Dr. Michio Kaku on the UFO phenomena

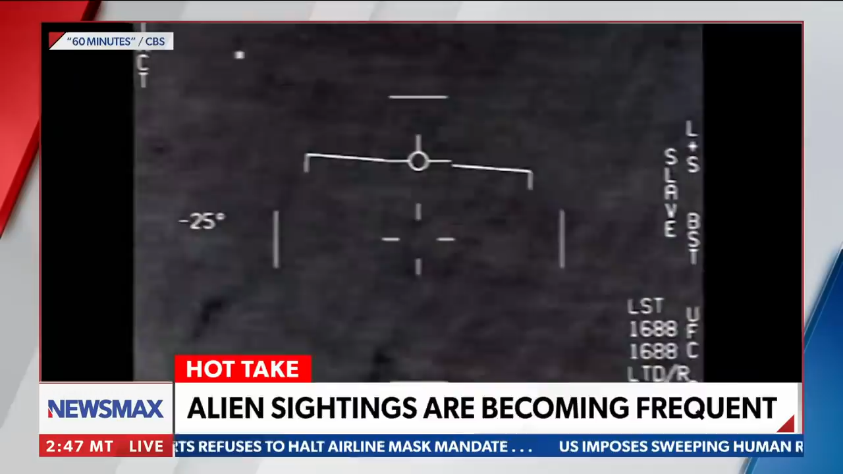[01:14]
Like this video taken by a U.S. Air Force pilots during a military exercise, a small object zooming through the sky, and none of those soldiers knew what it was.